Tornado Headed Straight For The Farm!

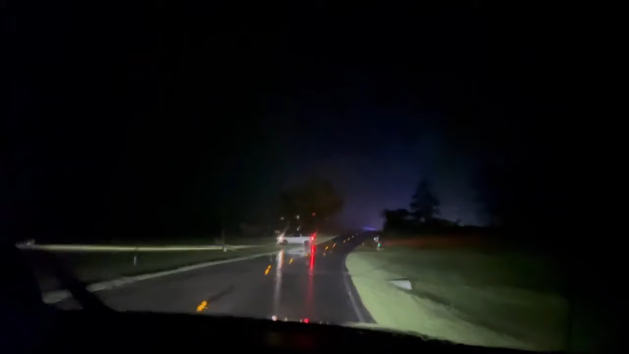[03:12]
I'm not sure you're going to be able to get through. No, it looks like the road's blocked right here. Oh, that's a barn in the...